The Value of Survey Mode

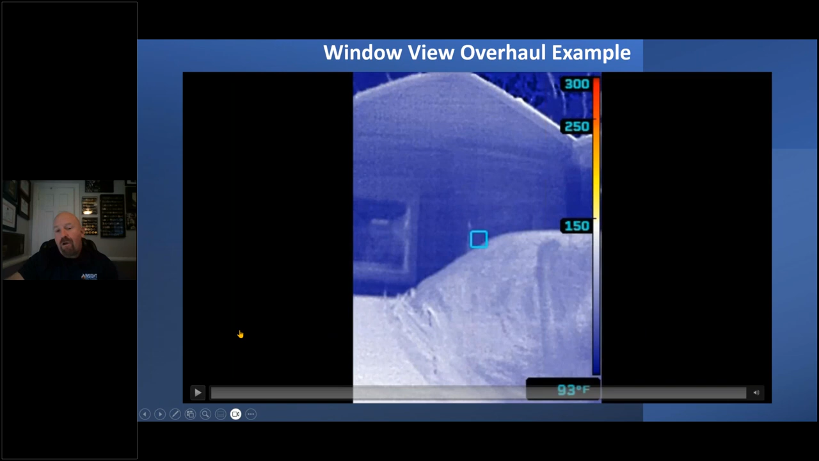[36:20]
On screen: spot 93°F
We don't want to neglect things that could cause problems later. Make sure you understand what you're seeing, when to use it, when not to use it. This is a great example for you safety officers, RIT crew leaders, incident commanders of what it looks like when you're checking on interior crews.
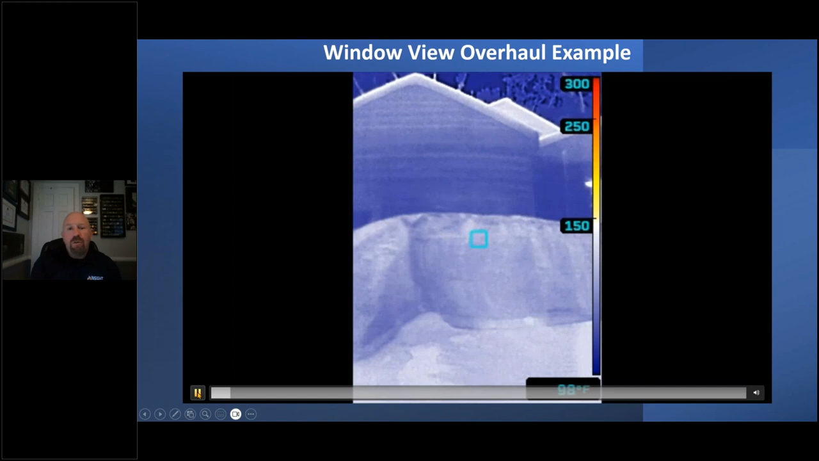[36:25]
This small house fire was a kitchen fire with left food on the stove. Now the fire is extinguished.
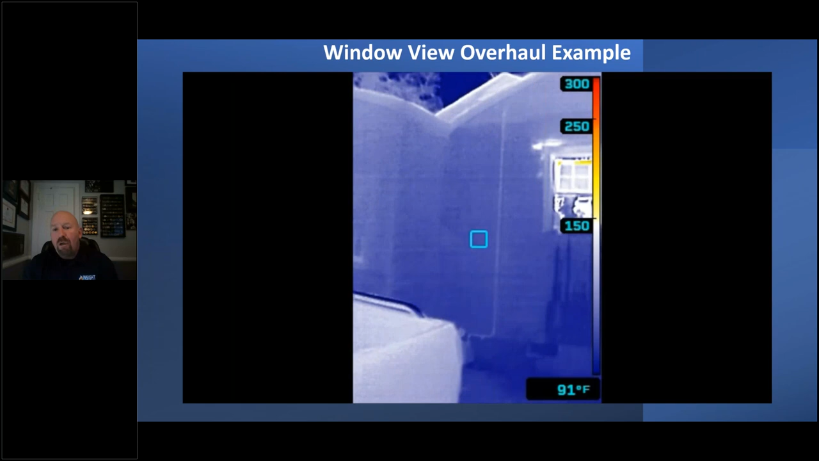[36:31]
On screen: spot 91°F
Look at how much heat's still inside this area where they're doing overhaul. Now ask yourself, look at the ceiling.
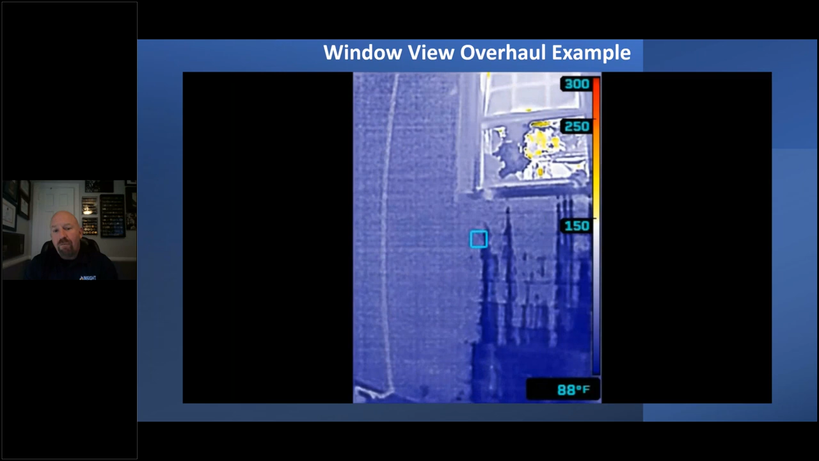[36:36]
On screen: spot 88°F
Look at all the work that's being done.
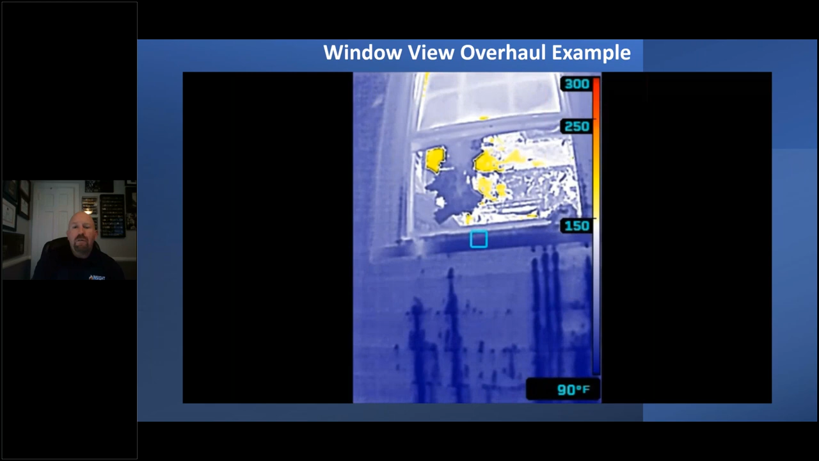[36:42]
On screen: spot 90°F
When we switch it to TI basic, would you give it the same amount of attention as you do right here? See all that colorized area? Watch when we switch to TI basic. Hmm.
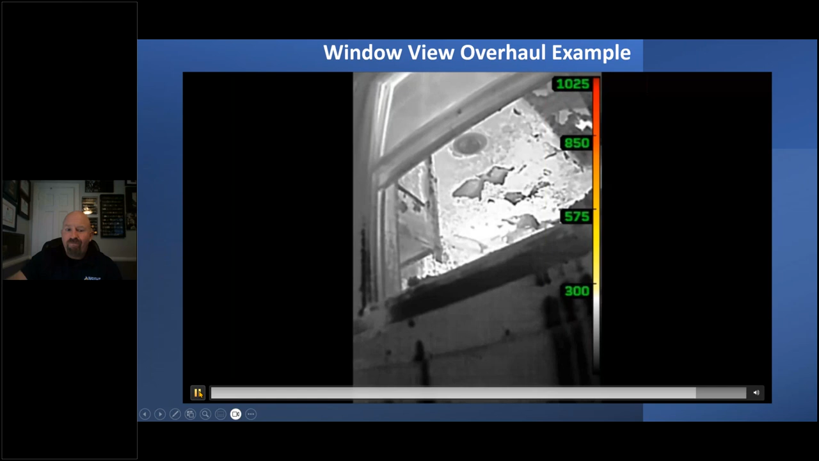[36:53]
I've seen more firefighters ignore that.
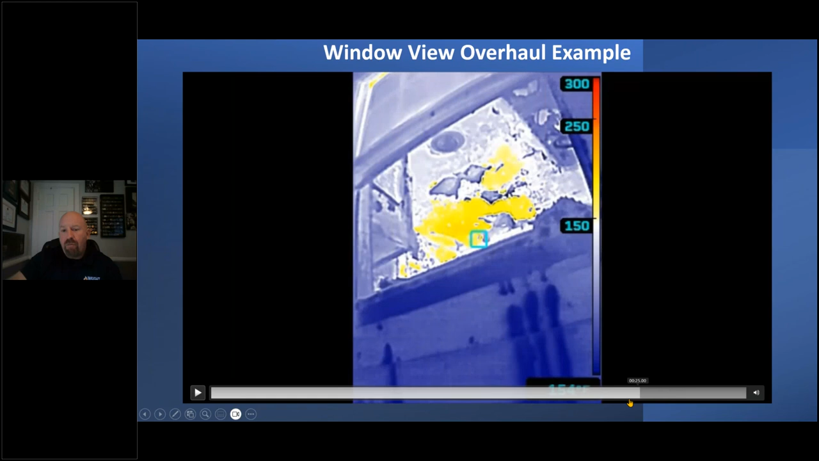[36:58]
And then when I show them this, they fix it. They didn't have to be thermography certified. They just realized that that colorized to get their attention. In the world of thermography, a color is called an isotherm. It's an area of interest to get somebody's attention. That's what it's done. Get your attention.
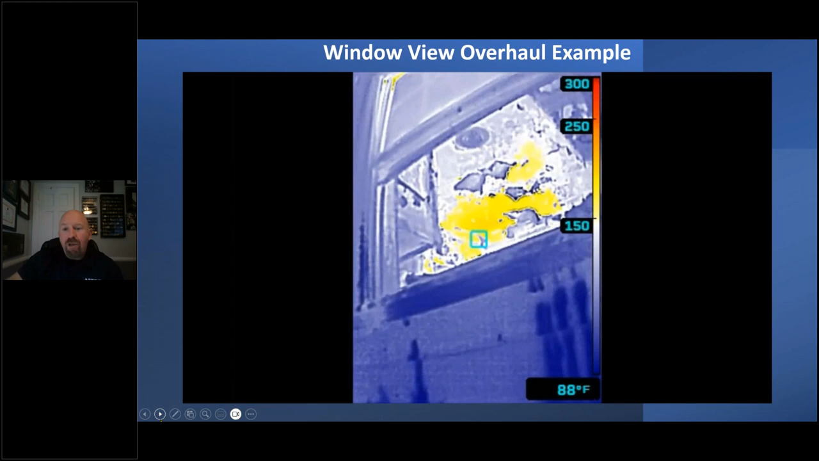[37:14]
On screen: spot 88°F
Not to give you an exact measurement, but to get your attention in the hopes that you fix it and don't miss it.
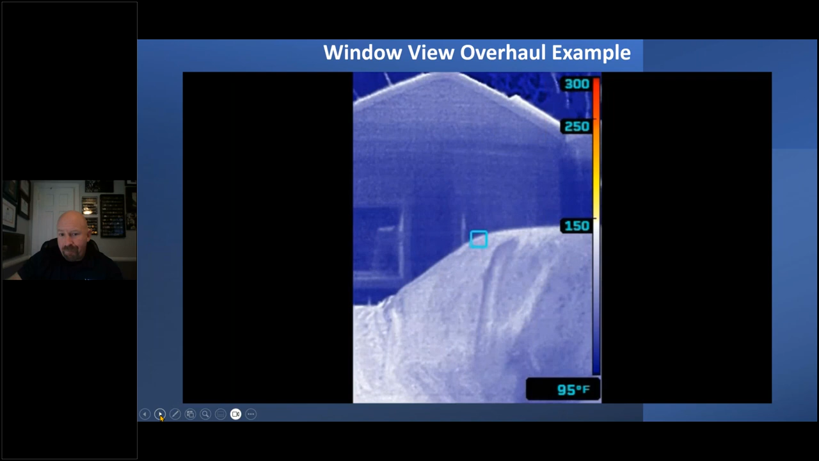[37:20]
On screen: spot 95°F
This is also from one of my instructors showing you the benefit of using it during wildland fires. This is a small brush fire. When they're mopping up, you can see areas that are still hot as far as the surface goes.
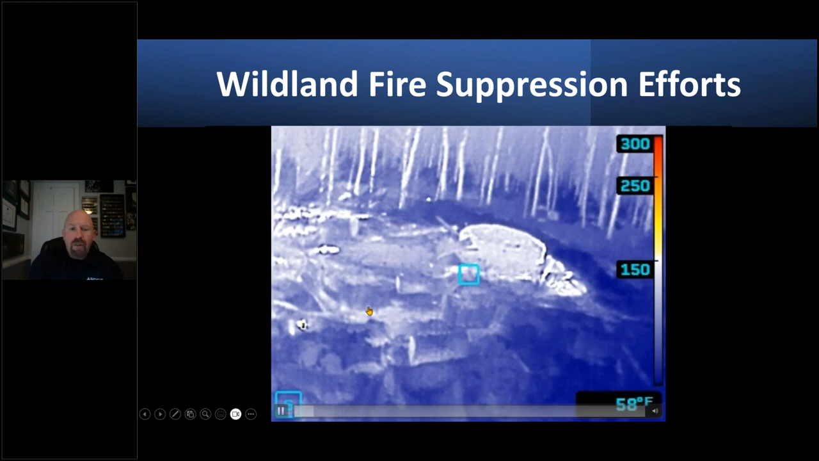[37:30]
I will caution you. You're doing wildland fires.
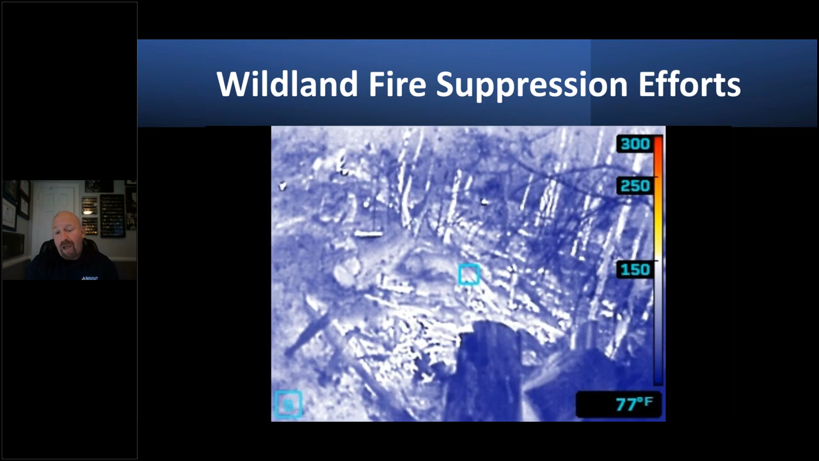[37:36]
On screen: spot 77°F
There's lots of variables that can hide things from you like thick mulch and moss and things of that nature.
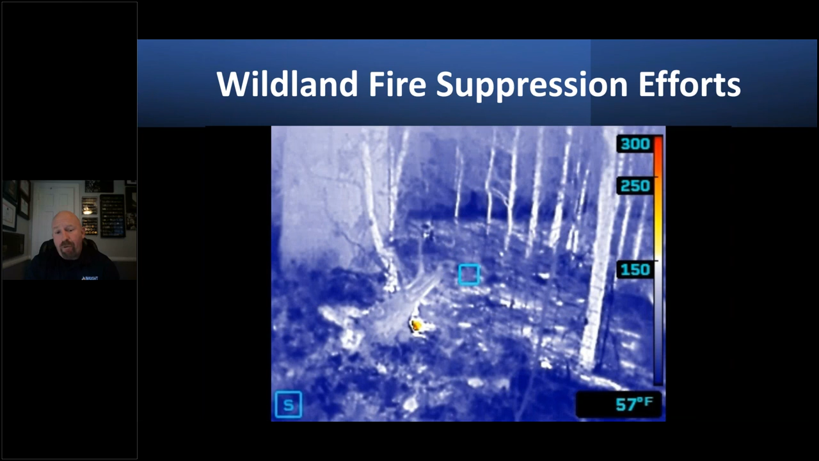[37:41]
On screen: spot 57°F
But in this example, he quickly finds some areas that need to be taken care of, such as underneath this stump here.
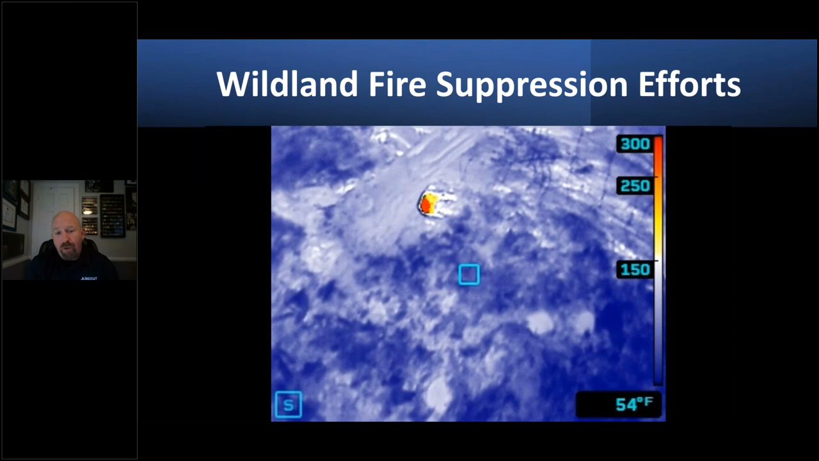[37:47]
On screen: spot 54°F
Watch what happens when he gets in front of it.
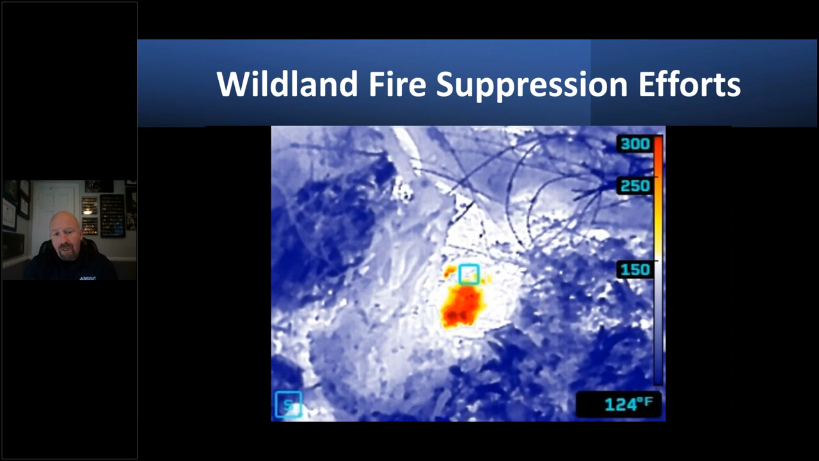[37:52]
On screen: spot 124°F
Moves it around and you can see a lot of heat underneath there that needs to be dealt with. In truth, those white areas are pushing the edges themselves.